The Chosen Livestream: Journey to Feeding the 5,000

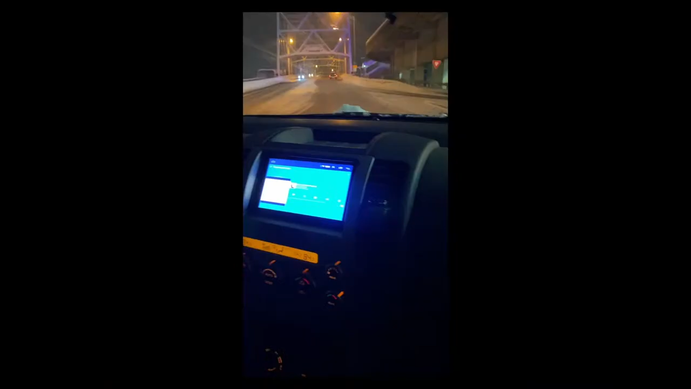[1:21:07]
Oh, hold on. We slide. You got that four-wheel drive, baby. Four-wheel drive.